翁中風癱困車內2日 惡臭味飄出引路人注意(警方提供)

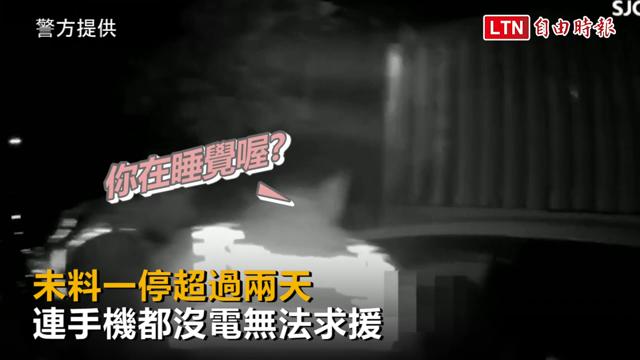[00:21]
睡觉， 你 怎么 睡 这么不舒服？ 伯伯，你今天哪在吃啊？你哪在？你哪停在吃啊？两米外，你哪停在吃啊？
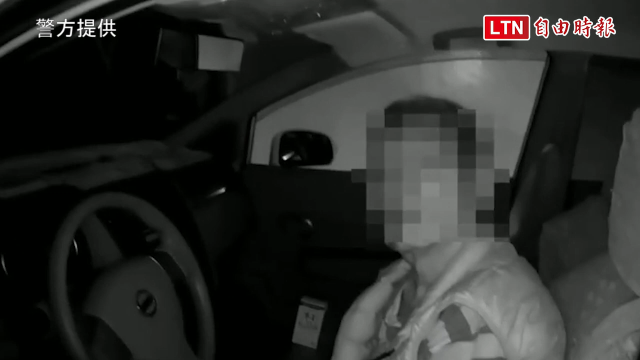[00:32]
你是因为像身体无爽快停在吃吗？他现在讲话都很不清楚，
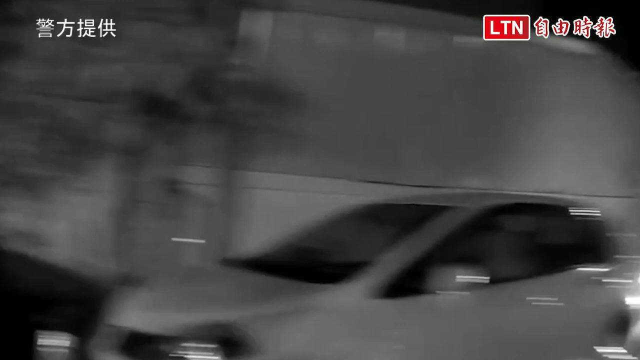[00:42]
然后意思还可以讲话，可是他讲话很模糊。
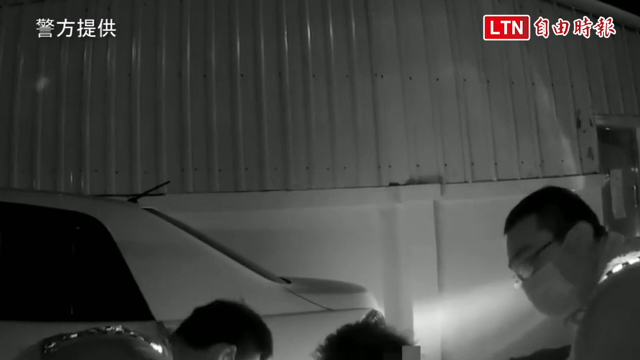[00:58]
开始路人刚才发现，他说从下午，可是刚刚有一个路过说他昨晚就在这边了。